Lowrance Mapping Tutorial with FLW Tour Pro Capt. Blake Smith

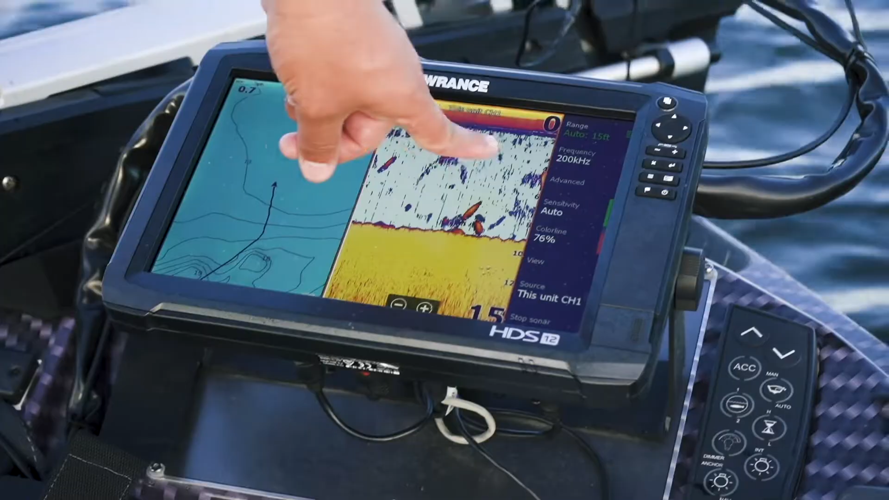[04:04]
You know, they put more money every year into the developing of new scan, down scan, and 3D structure scan, and all those different scans.